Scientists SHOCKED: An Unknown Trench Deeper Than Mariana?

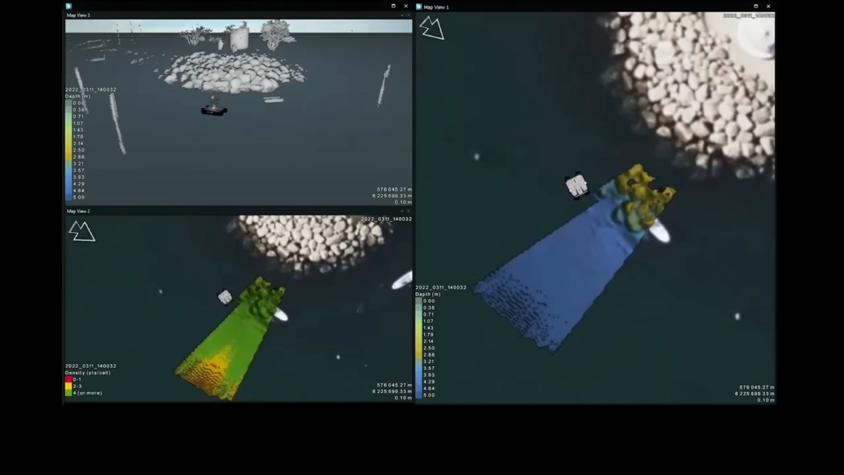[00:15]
These top 10 ocean trenches hold mysteries so profound that even our best sonar tools cannot always agree on how deep they go.
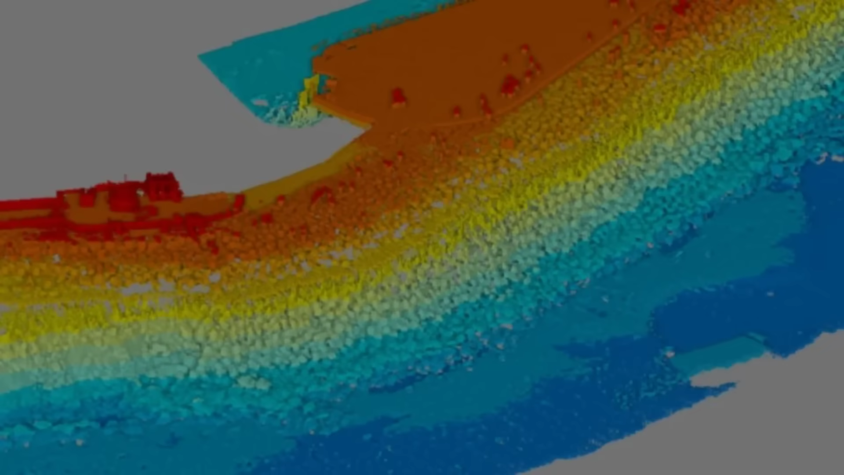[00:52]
At its deepest, the trench drops to 8,265 metres in the area known as Meteor Deep.
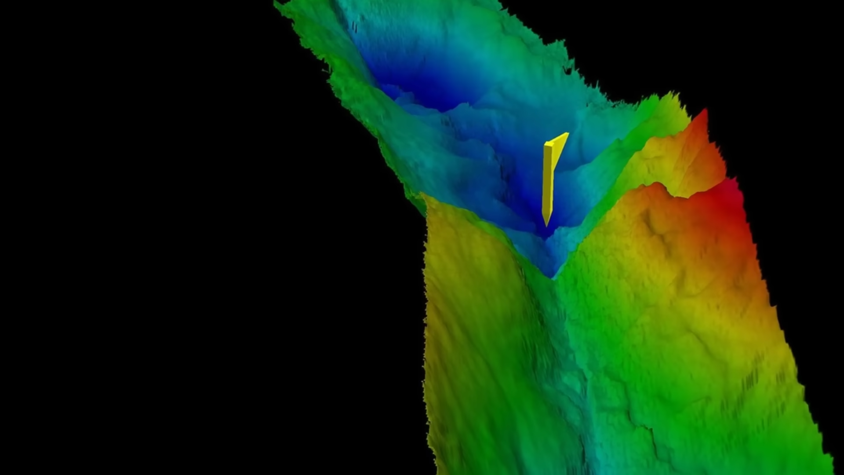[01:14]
The South American plate slides beneath the tiny South Sandwich Plate, bending the sea floor into a narrow, V-shaped wound.
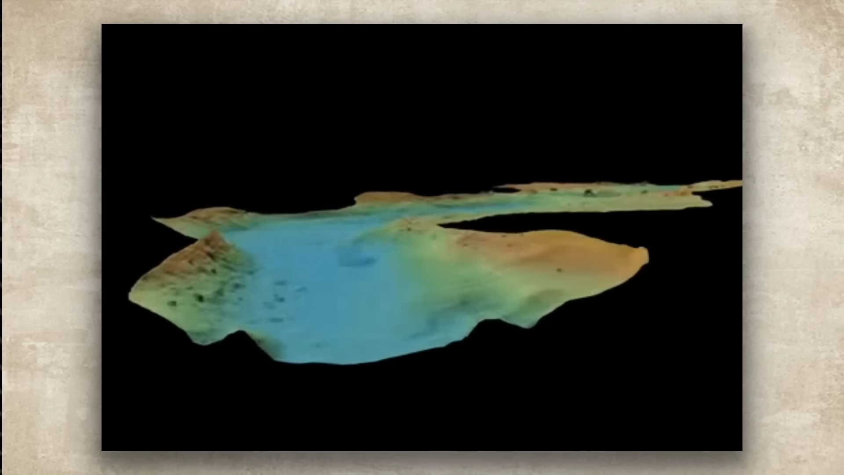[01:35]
only a handful of expeditions have managed to capture detailed sonar images before being chased away by pounding waves.
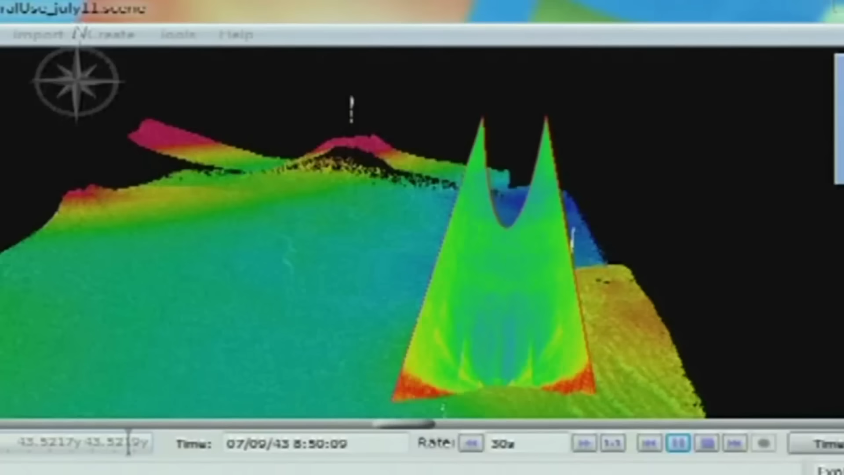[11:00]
temperature and salinity can bend sonar waves and inflate depth readings by hundreds of metres.